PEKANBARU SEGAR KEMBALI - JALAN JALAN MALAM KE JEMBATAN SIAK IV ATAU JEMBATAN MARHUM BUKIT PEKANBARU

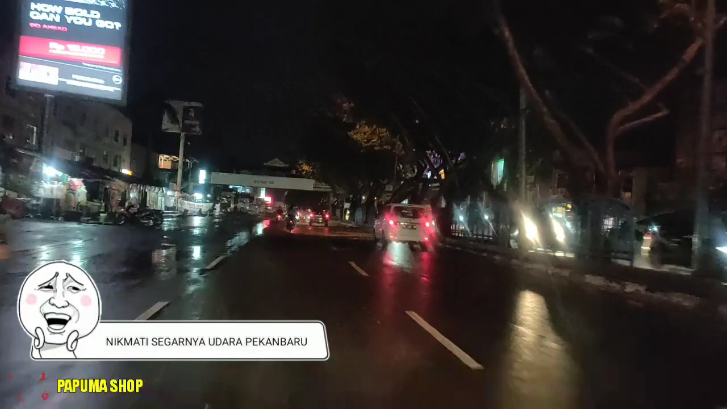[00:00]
Halo teman-teman, kembali lagi di channel youtube Papu Masyok Di video kali ini kita akan jalan-jalan menuju ke jembatan Sia 4 Jembatan Sia 4 ini tampak asal sangat indah loh Apalagi kalau kita lihat pada malam hari
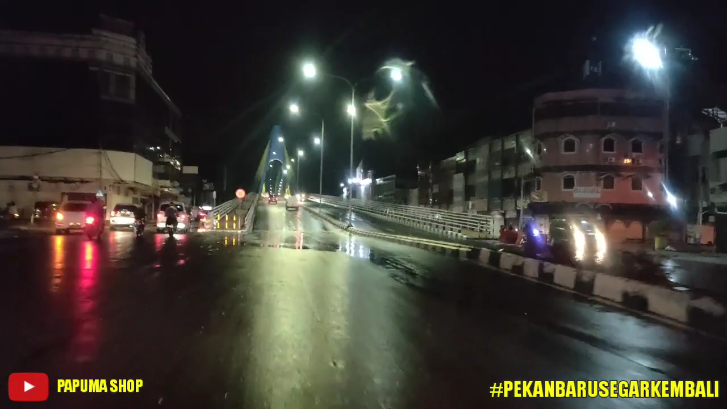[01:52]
Nah ini sekarang kita sudah mau menaiki jembatan siampat ini Yuk kita nikmati pemandangan jembatan siampat ini tanpa ada asap